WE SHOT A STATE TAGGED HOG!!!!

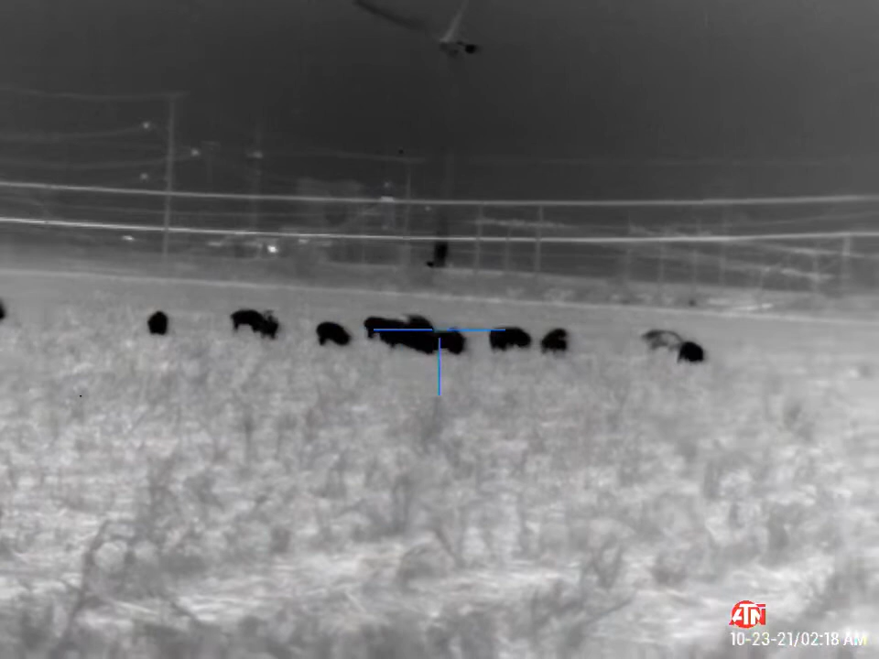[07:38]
Tim had some pretty hard luck on this one.
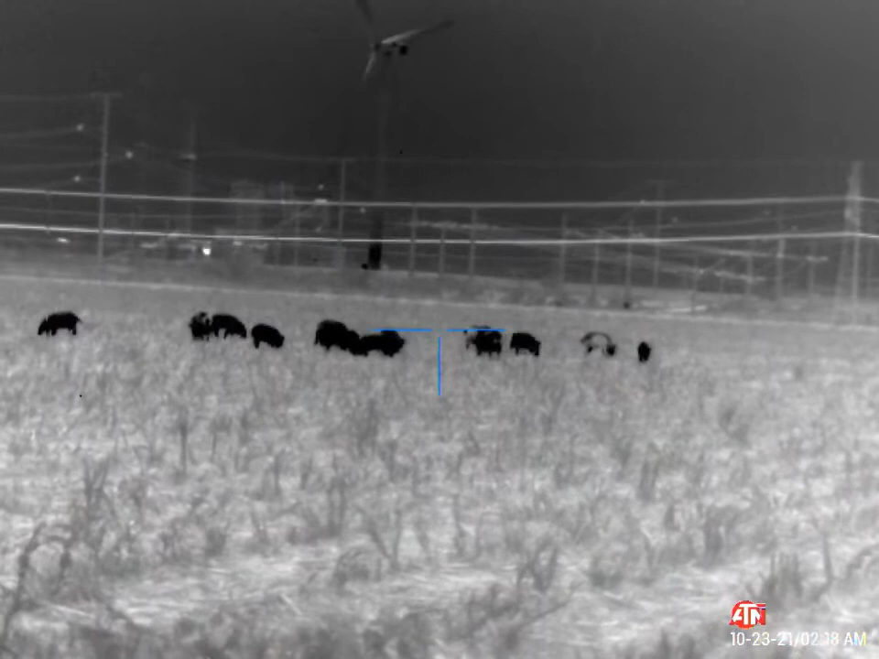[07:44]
He had some dang good shots, and he dropped a few. But two of them ended up getting